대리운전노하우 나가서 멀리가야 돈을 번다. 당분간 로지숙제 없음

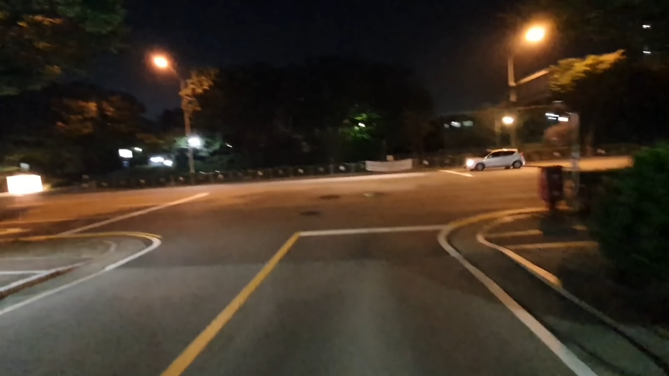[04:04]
여기는 중리저수지하고 한백중학교 11자상가 중간에 있습니다.
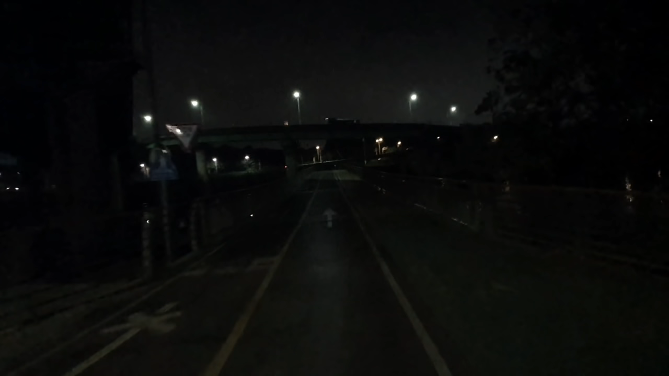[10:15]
아, 여름이라 밤에 운동하는 사람도 있네요.